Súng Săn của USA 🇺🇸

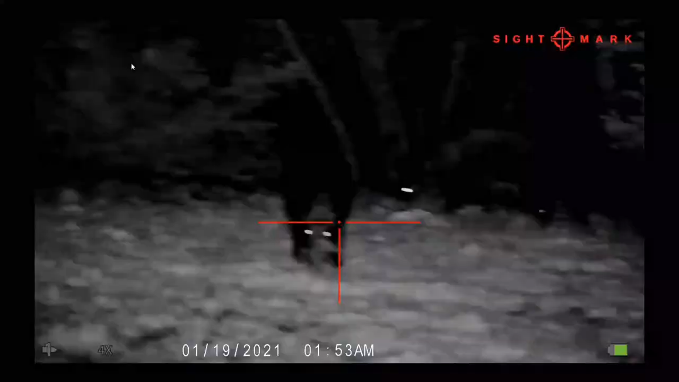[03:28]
cái đặc biệt của nó là cái ống nhòm này mình quay phim được trong này các bạn
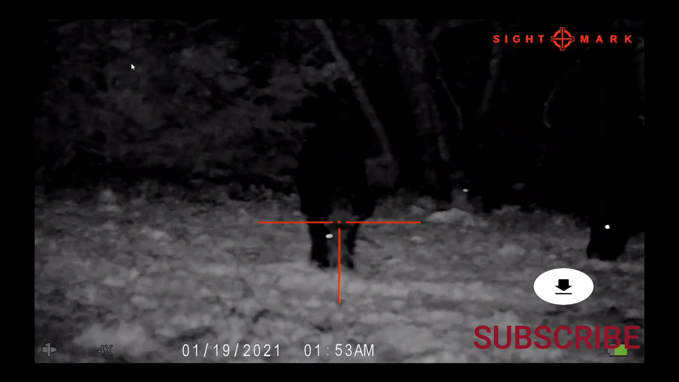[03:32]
thì lúc mình nhắm con thú thì mình có thể mình quay phim được luôn bắn con thú luôn các bạn vì cái này là thuộc loại băng đêm hết sảy các bạn băng đêm mình nhìn rõ